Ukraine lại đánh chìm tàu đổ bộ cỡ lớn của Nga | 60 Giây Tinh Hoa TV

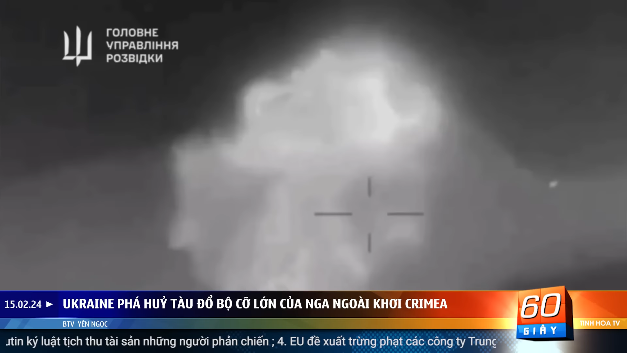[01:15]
ngoài khơi Crimea Con tàu bị tấn công bởi xuồng không người lái tấn công Magura V5 Nhiệm vụ được thực hiện thành công bởi lực lượng đặc